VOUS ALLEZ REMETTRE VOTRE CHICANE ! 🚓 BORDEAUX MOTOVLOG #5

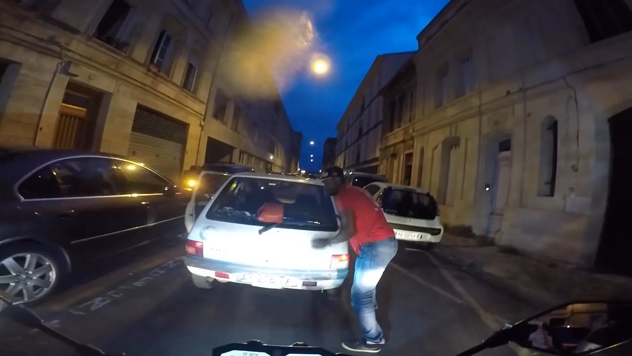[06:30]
Ouais, t'es sûr? C'est moi je pousse, hein, j'ai l'habitude, hein, je veux dire. Eh, première fois que je pousse pas une voiture, quoi. Eh, ça y est, j'ai fait bader le motard Girondin.